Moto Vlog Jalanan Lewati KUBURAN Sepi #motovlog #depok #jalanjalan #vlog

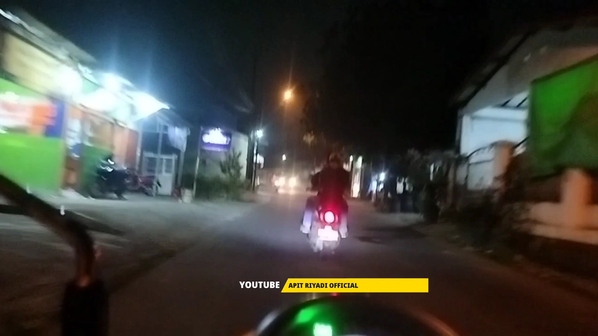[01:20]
jangan main mainkan hp di pinggir jalan atau saat berkendara ini rame banget
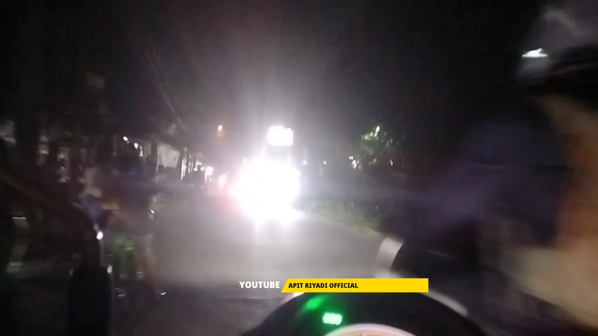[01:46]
ada hiburan guys daerah panggulan
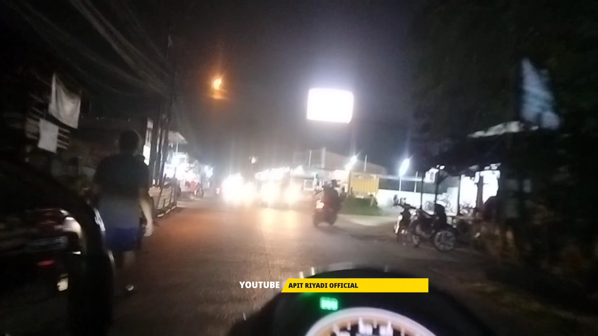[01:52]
disini rame alhamdulillah oke terima kasih teman-teman jangan lupa share like dan subscribe assalamualaikum warahmatullahi wabarakatuh